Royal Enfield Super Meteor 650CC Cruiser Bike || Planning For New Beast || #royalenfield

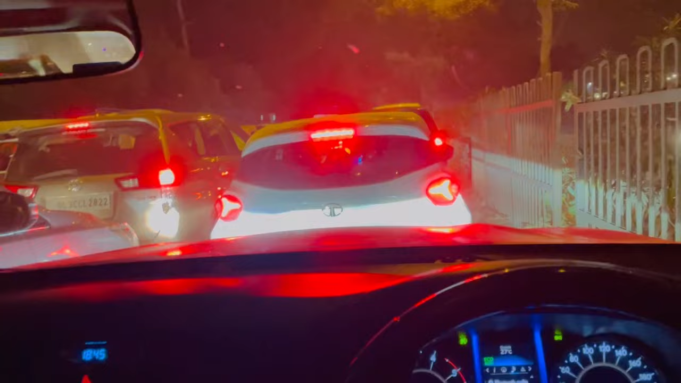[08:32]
गाड़ी इतनी सी भी नहीं हिल रही ना बताओ यार क्या करें गाड़ी नहीं चल रही
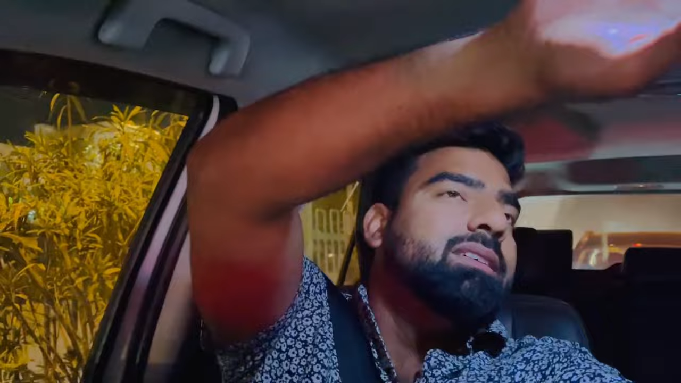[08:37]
नींद और आने लगी बैठे बैठे पता नहीं भाई क्यों किस चीज का जाम है पता ही नहीं चल रहा था अब चलिए थोड़ी सी गाड़ी पैदल पहुंच जाएंगे अब तक कब के पहुंच जाते हम घर पैदल
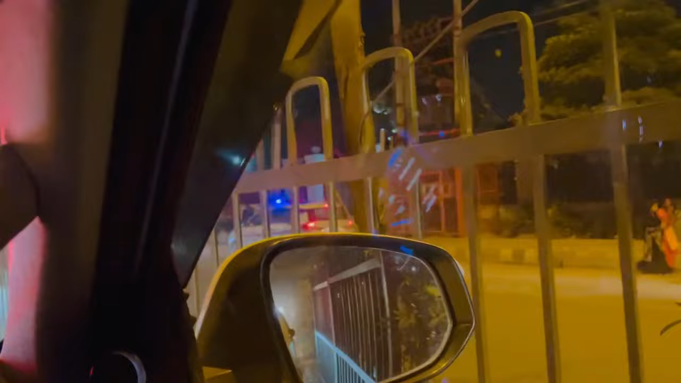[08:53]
देखो पुलिस वाले भी रॉन्ग साइड जा रहे हैं कितनी गाड़ी रॉन्ग साइड बग रहे हैं यार पब्लिक
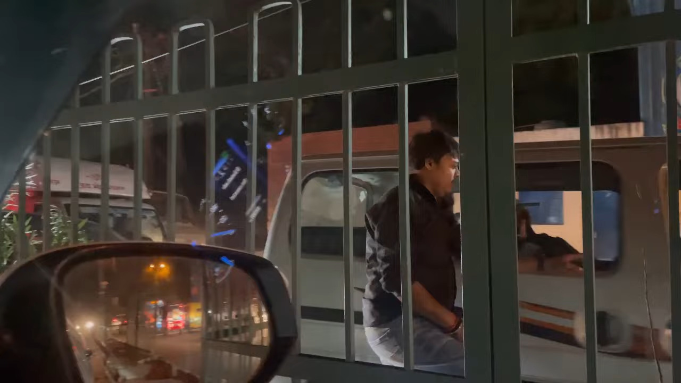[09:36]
इनकी लड़ाई होगी इसकी और टम्पू वाले की इस टम्पू वाले की लड़ाई होगी
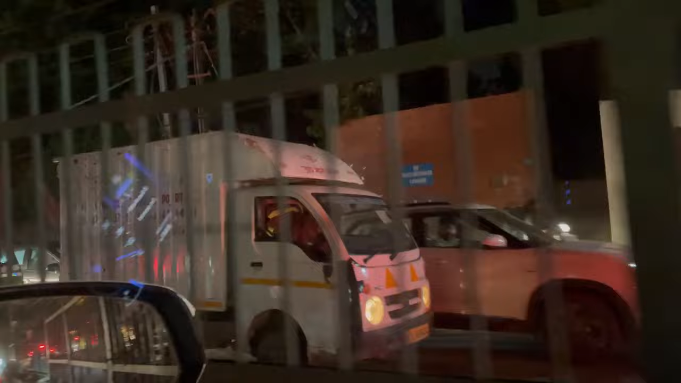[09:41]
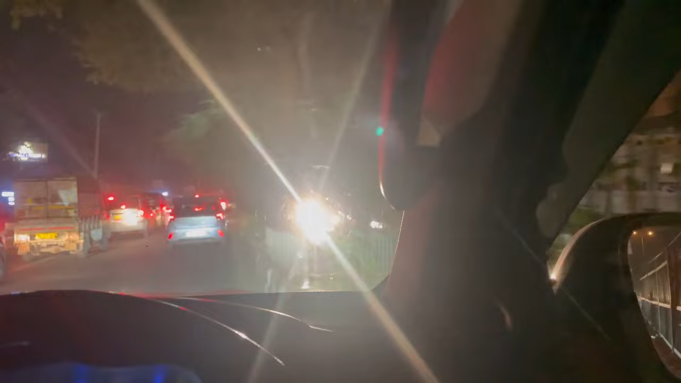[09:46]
बेचारे ऑटो वाले का टायर ही निकल गया बग्गा यार बताओ यार हद है बेचारा खड़ा है यार हद है
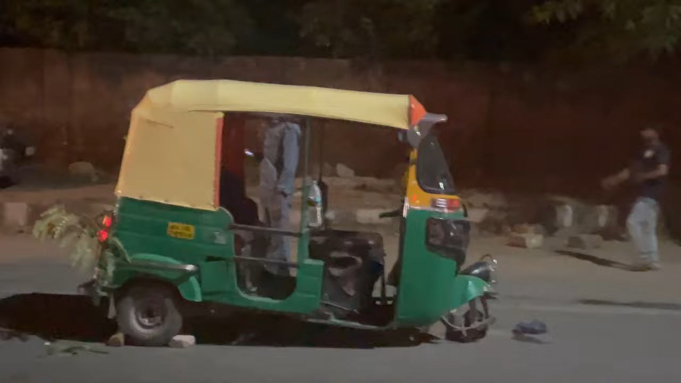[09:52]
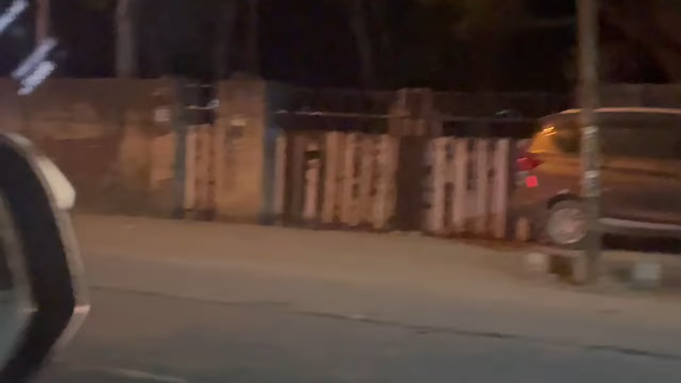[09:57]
यार ऐसे ऐसे हरकतें भी हो रही हैं, टायर ही निकल गए था बेचारे का।
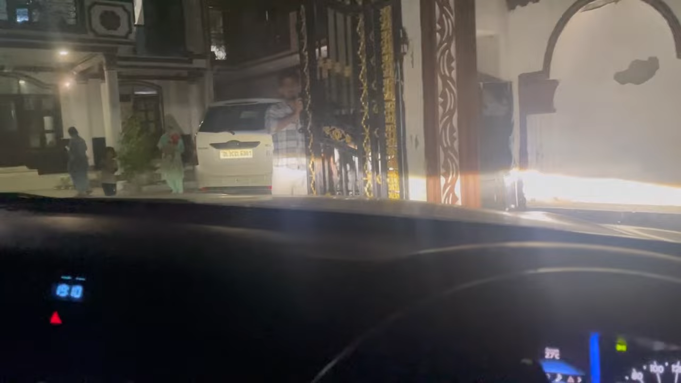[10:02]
चलो भाई फाइनली पहुंच गए हम घर।